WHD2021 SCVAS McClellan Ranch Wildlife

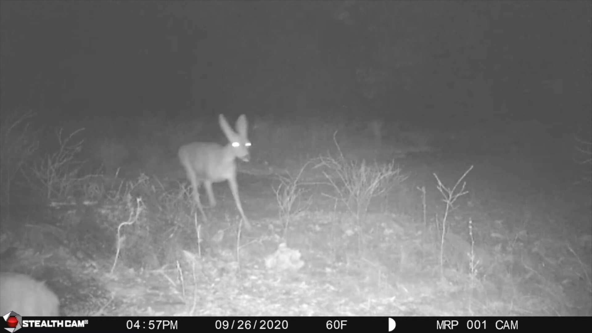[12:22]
Yes. Yes. Yeah. You got a little little spear the first year. Good night and you just get the glowing eyes.
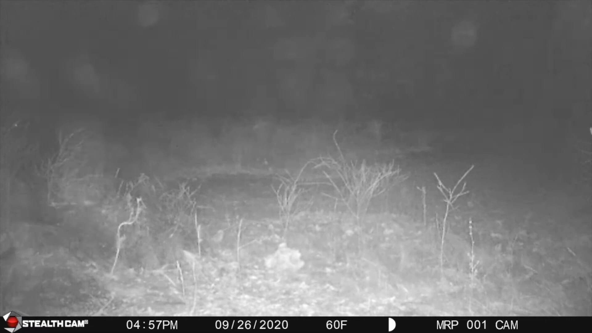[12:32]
Yes. Yes. Oh and here here comes these coming over and checking in. It's amazing if you look at you look at the dust that stirred up you know just when they're walking around and oh. You get a little raccoon waddling.